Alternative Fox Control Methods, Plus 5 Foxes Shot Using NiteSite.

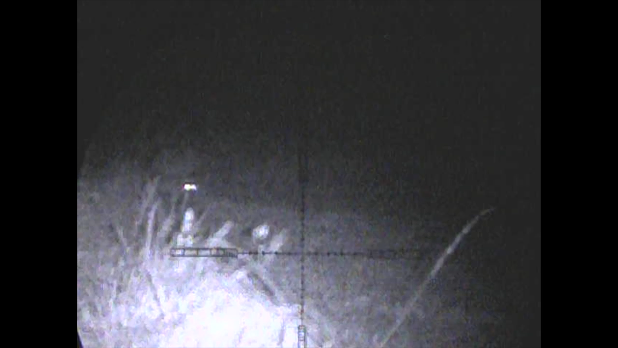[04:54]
With just six days to go before the first shoot of the season, it's time to check over on the pheasant shoot.
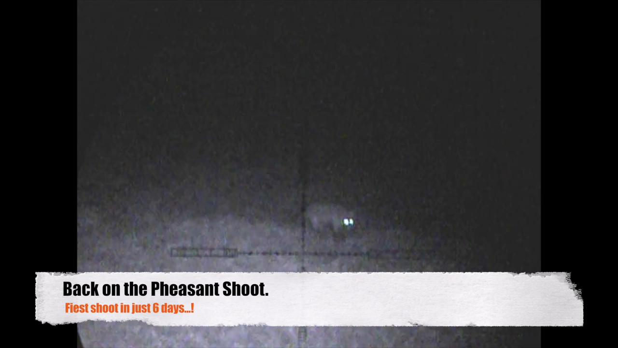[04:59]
Stopping the truck directly behind the pheasant cover, I saw this one actually walking its way to me.
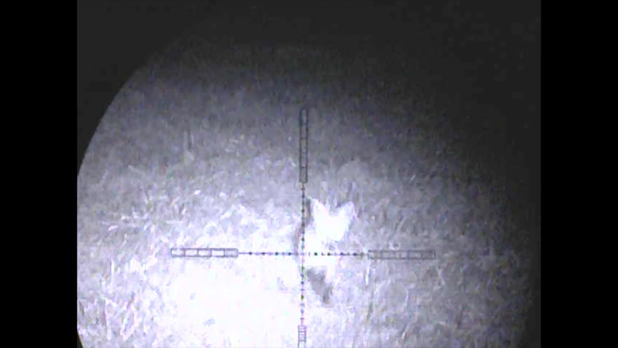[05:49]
Well, this one turned out to be a vixen, not exactly a testing shot, came into around 70 yards.
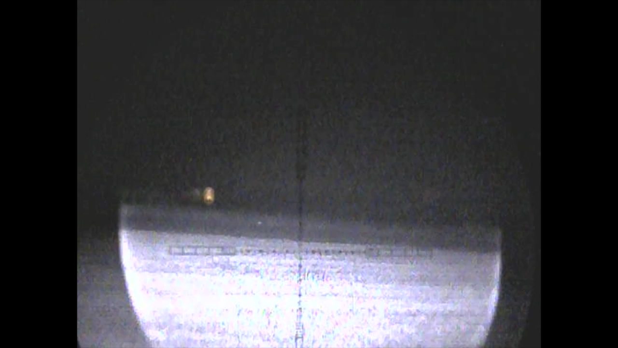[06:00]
Now, one of the first things I will say is whenever you've just shot a fox, always keep calling and keep scanning round. This one was a very long way off, but it was actually in the same field.
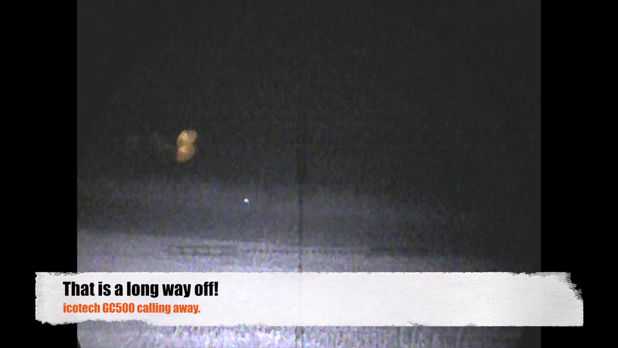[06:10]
I'd not even moved positions. So, always worthwhile making sure you doubly scan every field, because if you're calling and you're concentrating on one fox, invariably, another one can be coming in from even further away.
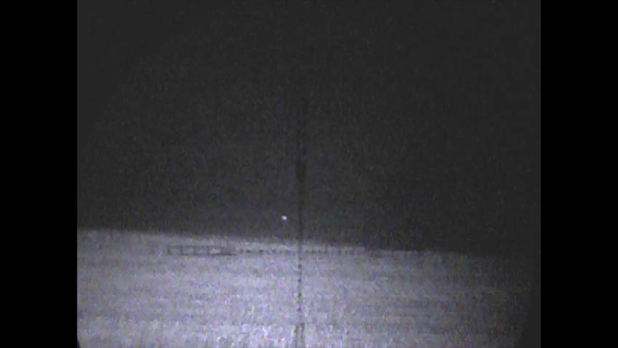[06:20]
In this case, it happens to be another two foxes, as you can see, that are coming in. So, we've got an extra two foxes in play, with one already on the deck. Just like the first fox, this is a game of patience.
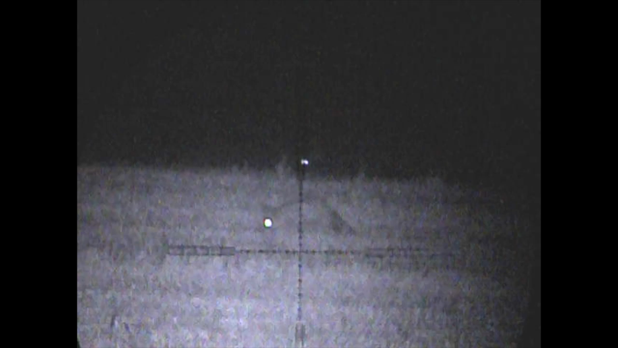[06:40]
It's already in the same field, and the other one you can see in the background there is also making its way slowly towards my location.
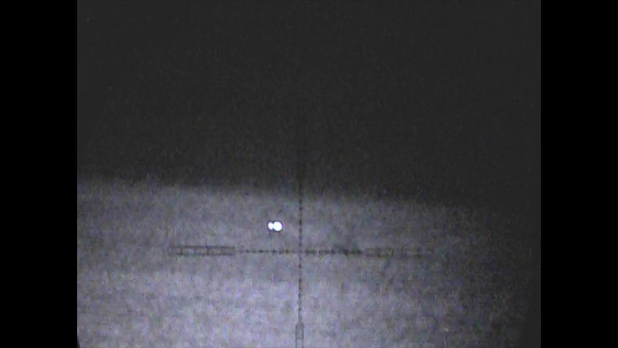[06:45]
It just happens to be the pheasant pen, so we definitely need to take these guys out.
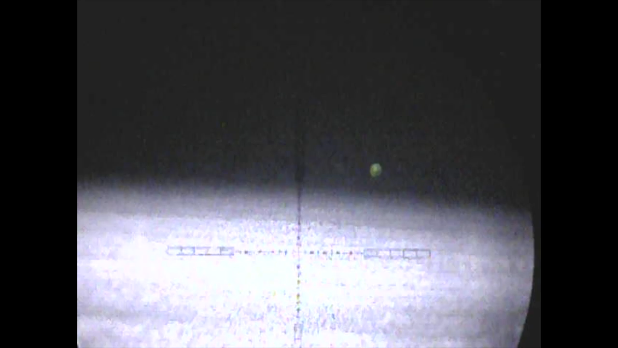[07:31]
It was exceptionally hard hit with the first one, but it needed a second follow-up shot to make sure of it.
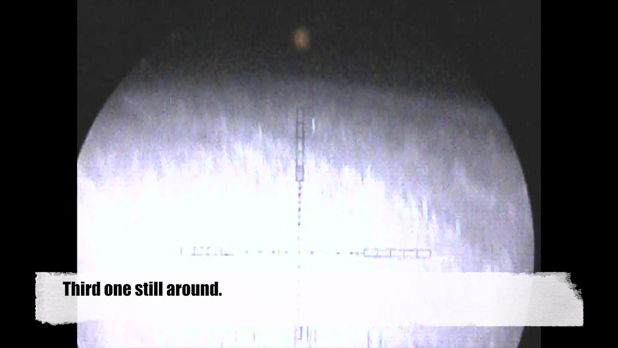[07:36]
Around 10 minutes later, I still haven't moved from this point, so I've still got two foxes down in the same field.
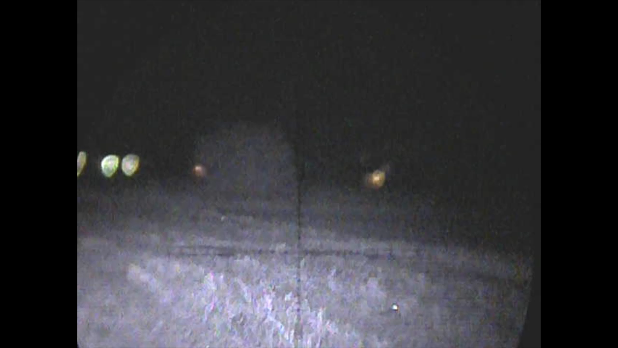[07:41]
And number three hadn't gone too far away. Seeing as the other ones had responded well to the call, again, patience paid off.
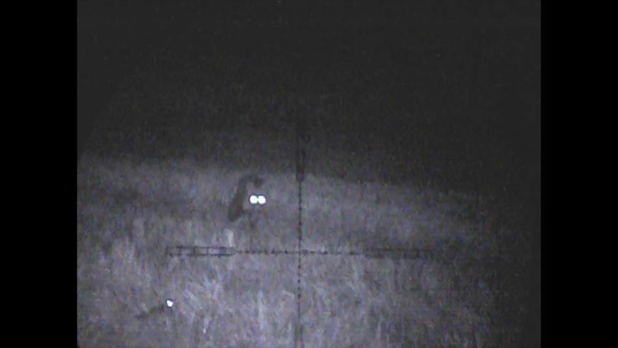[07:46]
I stayed where I was, and fox number three came into play.
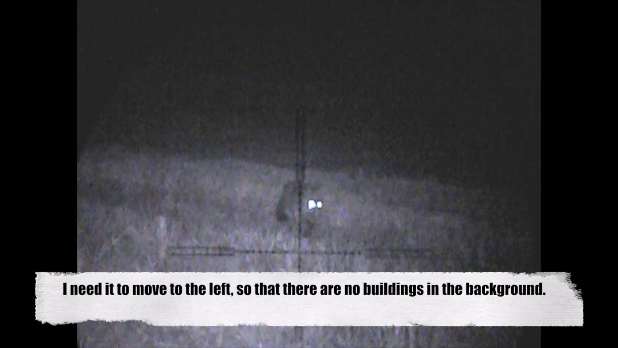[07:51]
And once again, a mouth squeak was enough for it to get in.
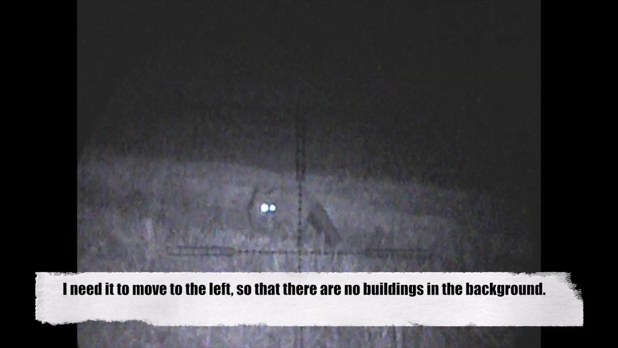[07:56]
You can see there, though, the fox is quite cautious. I've got the call on top of the truck, 60 yards to my right.
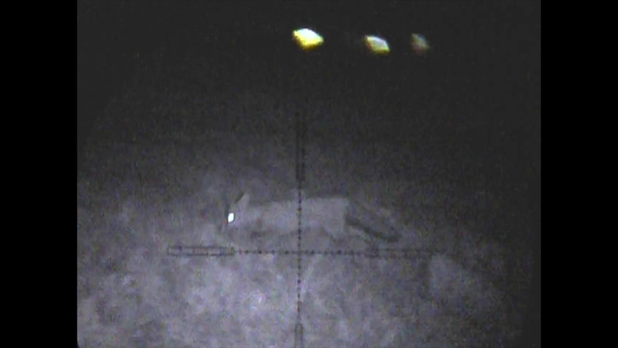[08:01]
Plus, I need this fox to move to the left anyway, because the buildings are actually behind it.
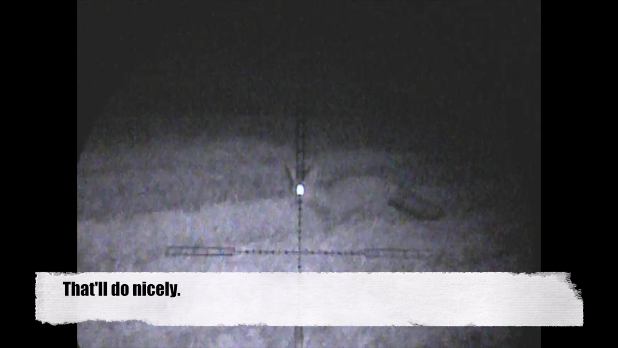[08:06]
So it moves conveniently into the field, with just street lighting in the background off of one of the country lanes.
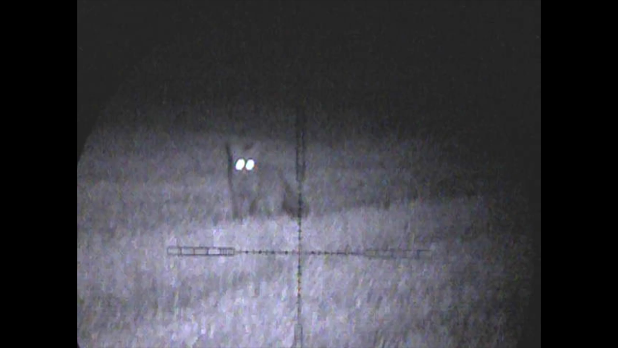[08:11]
That's all that is, and so the shot is safe.
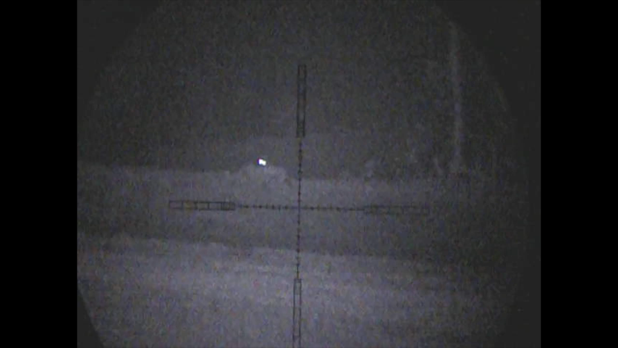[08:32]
A couple of nights later, I'm out on the neighbouring chute, and I've been invited back again to take care of a couple of foxes that have been spotted, and we see this one up on the bank, a couple of hundred yards away.
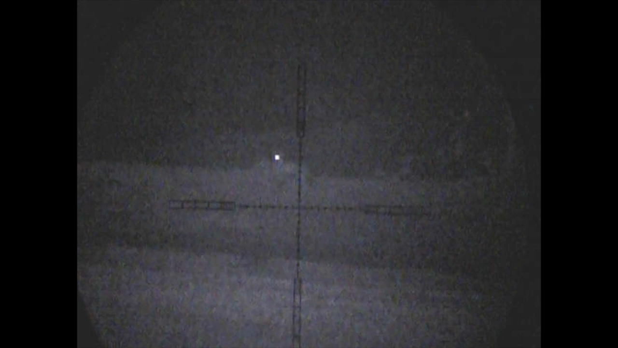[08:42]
Notice here the fox's tail goes up and starts twitching around, sure sign that you've got more than one in the area, and there you go, fox number two. So we have, yet again, two foxes in play.